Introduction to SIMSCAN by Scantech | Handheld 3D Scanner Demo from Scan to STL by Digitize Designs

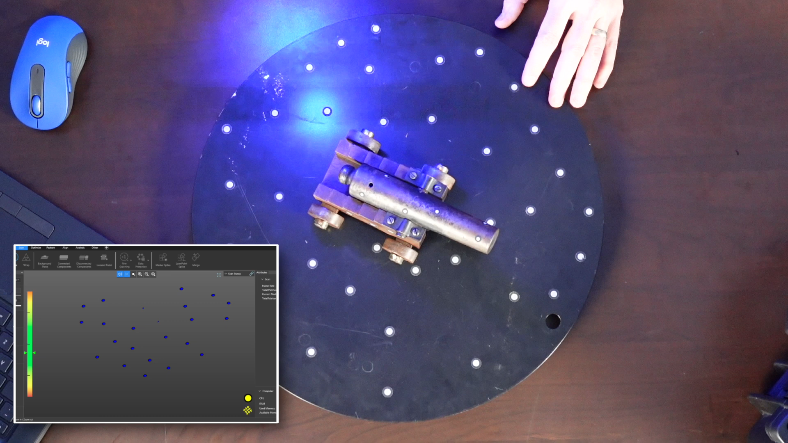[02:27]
Just basically infrared. And you can go very quickly with this.
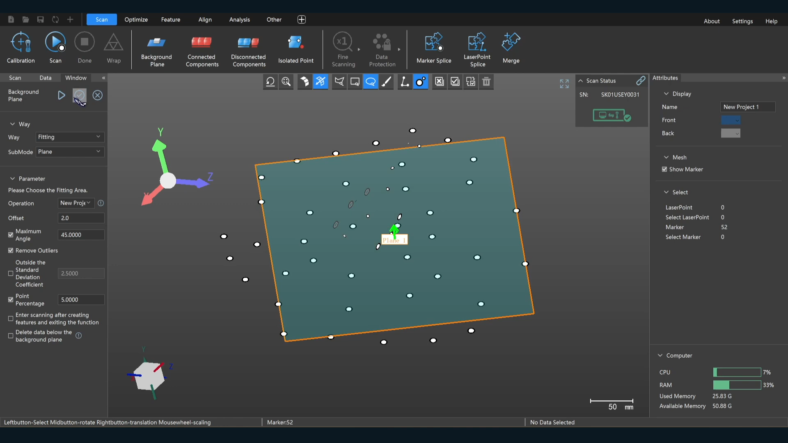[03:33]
That's how easy it is. So now we are ready to jump in.
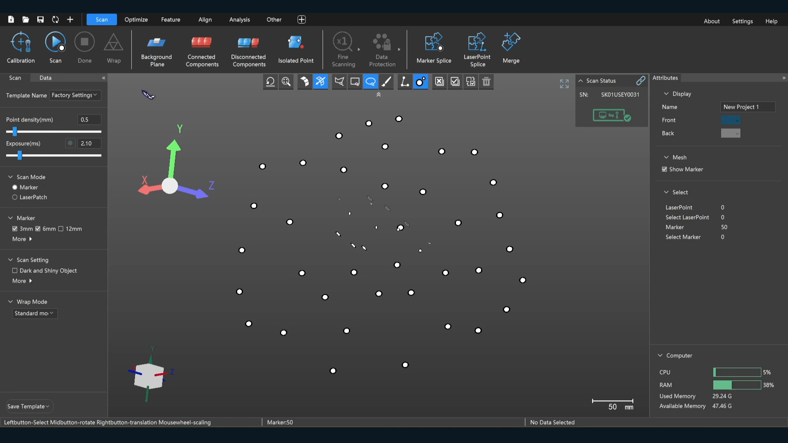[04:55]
But also it enables you to set up a background plane, which is also known as a clipping plane.
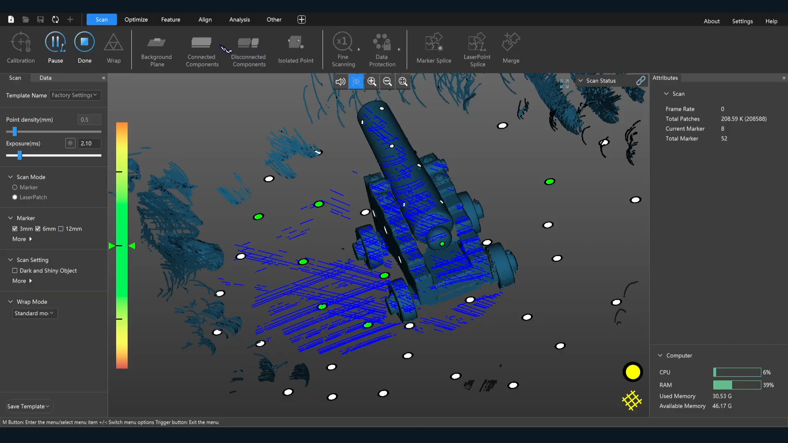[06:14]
Alright, so this is actually fairly well scanning right here already. Alright. Now, we're going to do this, it cleans it up a bit.
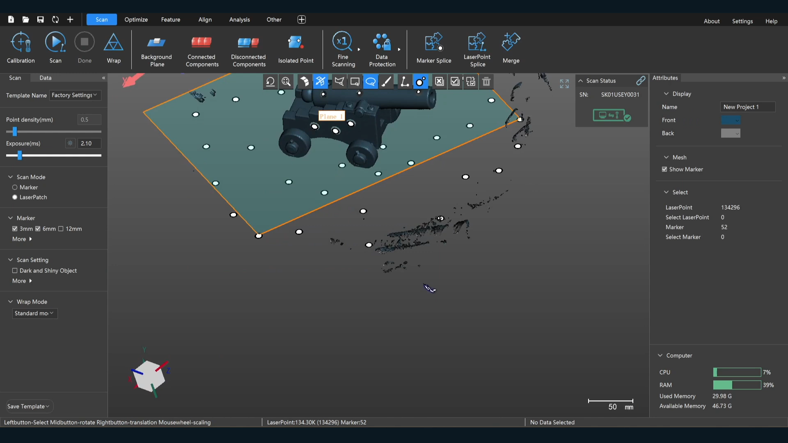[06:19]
So you see, I've got some extra stuff around here, mostly my hand. It has this really cool function right here, disconnected objects. And that will allow me to select everything that's not part of the main overall scan body in this case,
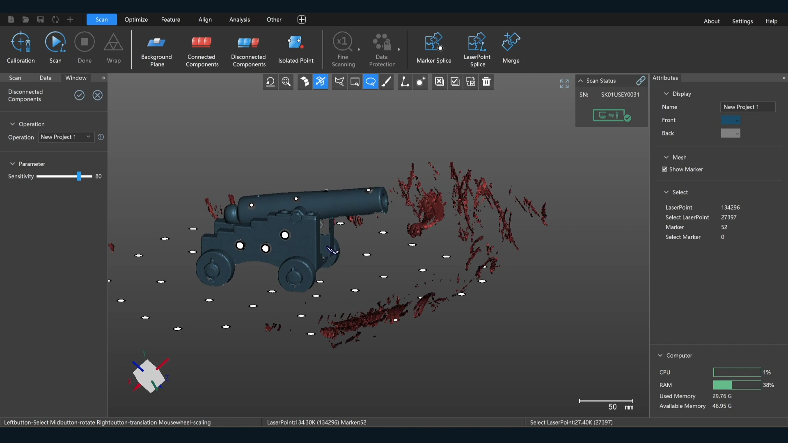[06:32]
the cannon.
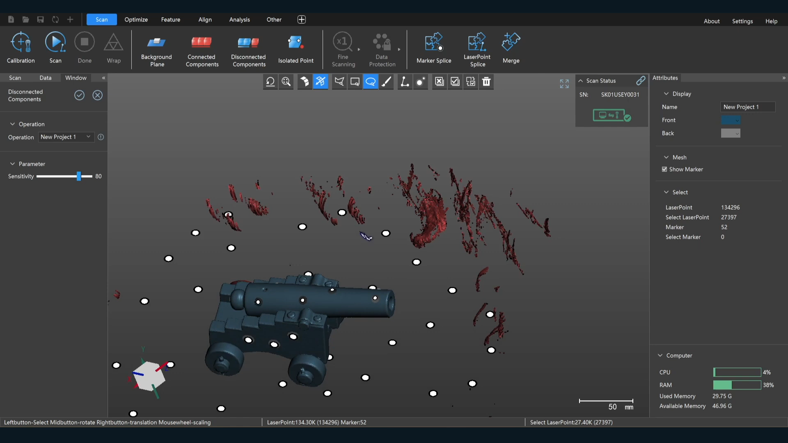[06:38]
So you can click that, and then we can just click delete.
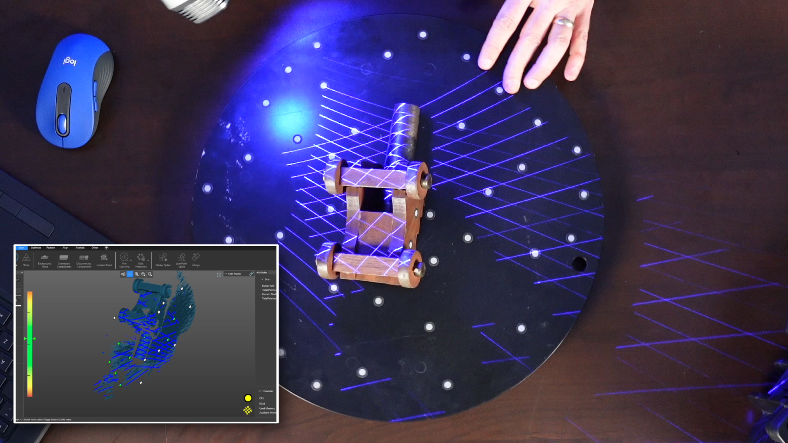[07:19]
You just jump right into scanning like this. And you see it's acquiring the markers at the same time it's actually scanning.
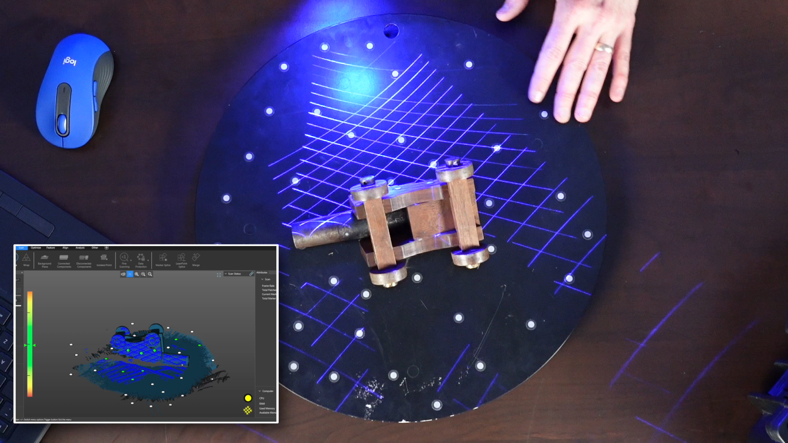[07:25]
So if, again, if you're scanning for very high accuracy for metrology type applications, then it's probably best to scan or to scan the markers first.
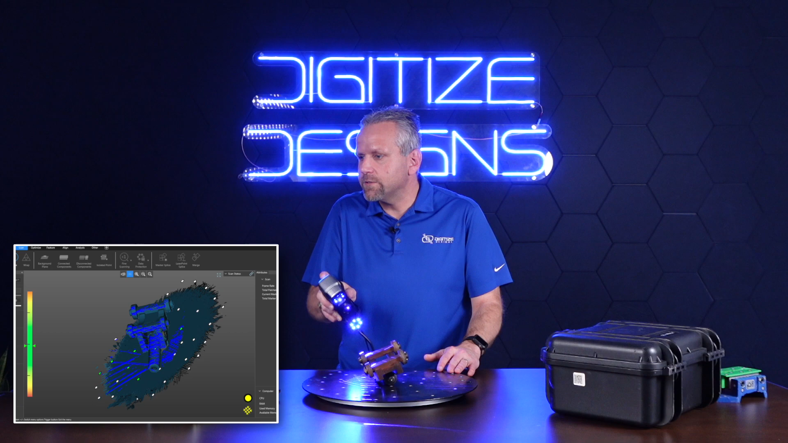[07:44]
The cool thing, one big advantage of markers, too,
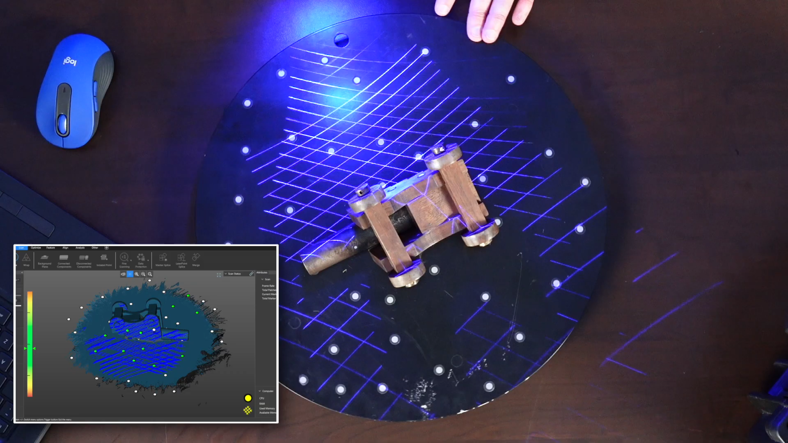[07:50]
is that if you lose orientation, in other words, or if it doesn't can't see enough markers, it just simply stops scanning. See, I'm shooting myself here. I have no markers on myself.
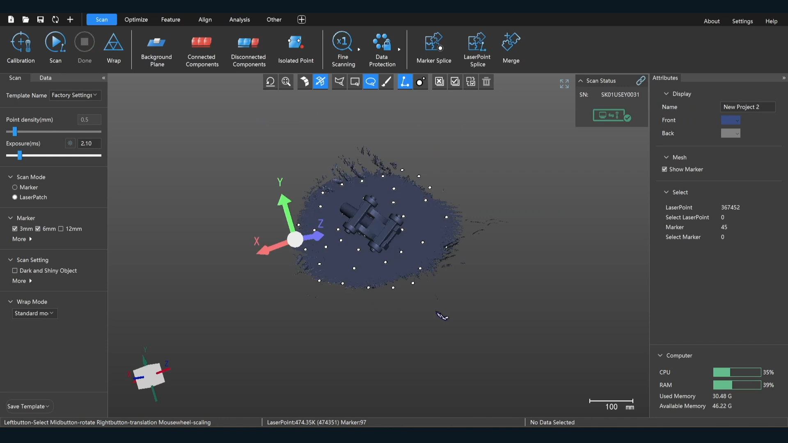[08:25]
Now, talking about the clipping plane, again, there's several things I can do here to get rid of this table.
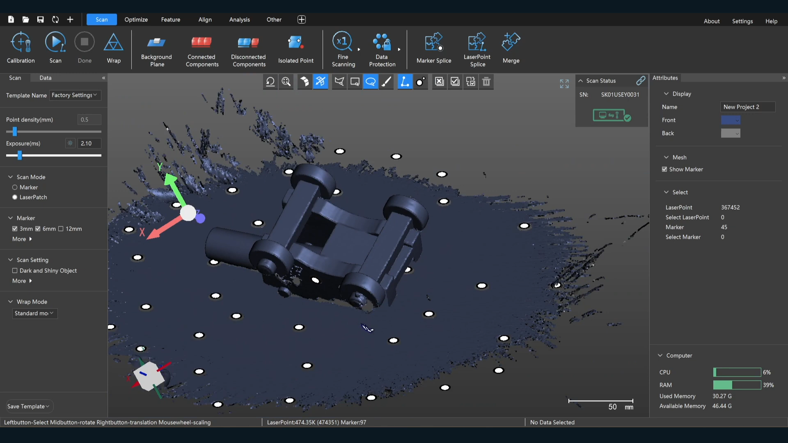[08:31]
I can go ahead and just delete it by lasso selecting it or I can actually do another background plane, which I kind of like. I like this little trick. So a lot of ways to do this. This software is very, do things.
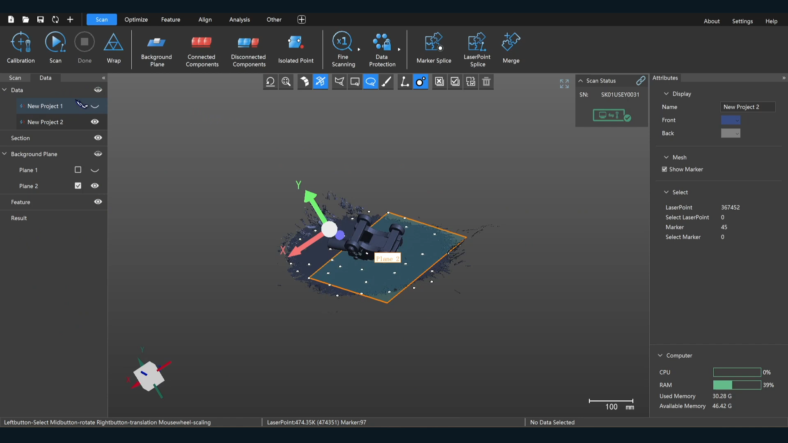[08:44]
This software is very flexible. So I can go right here and just say delete below. Click it and it deletes that.
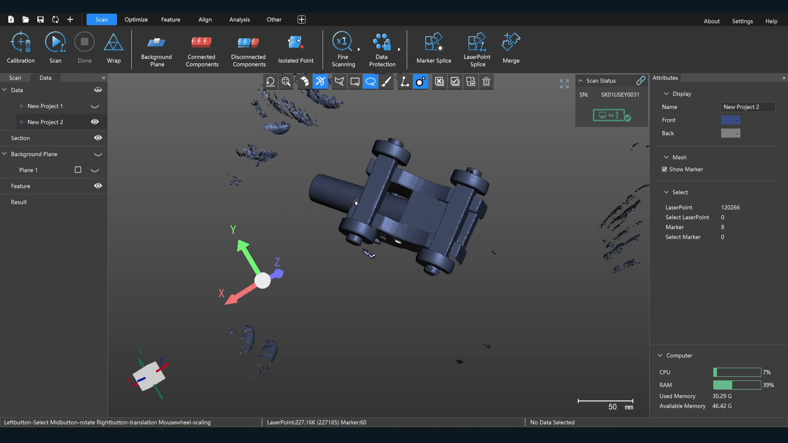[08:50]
Then disconnect the components. Select that and press delete on my keyboard. There we go. So I've got the other half of the cannon.
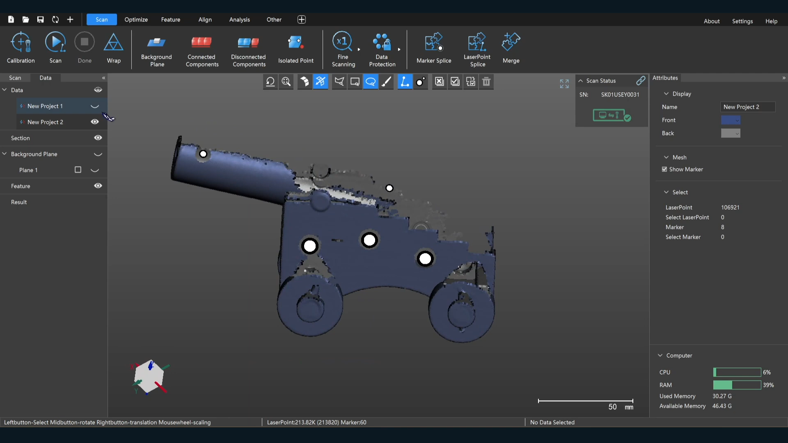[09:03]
So now somehow we've got to get, we've got to get these two together into one, one cannon.
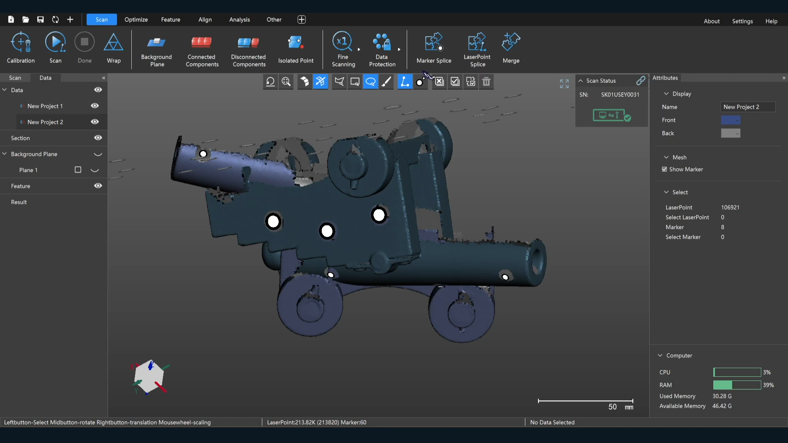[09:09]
So that with this, especially with targets is very easy, it's actually easy without targets, but even easier with them. So we can go here. So we do this marker point splice here. We select one that we're going to keep stationary. The other that we're going to move. And all I have to do is simply select common targets, which since I deleted the background, those are all gone.
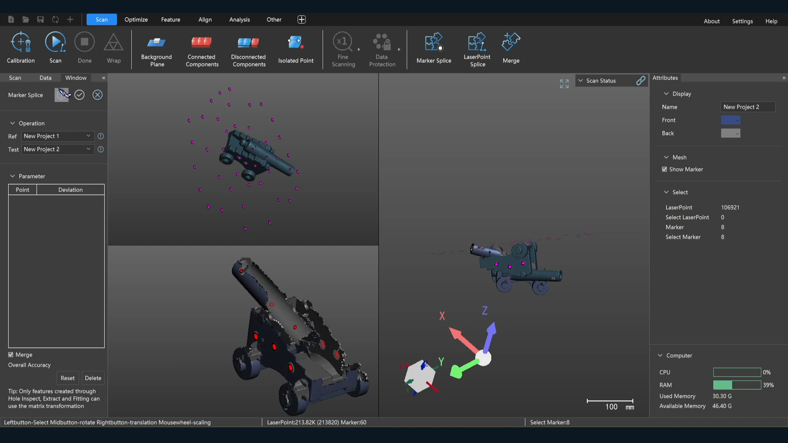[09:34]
So I could click this. And over here, we can see that they join together like that.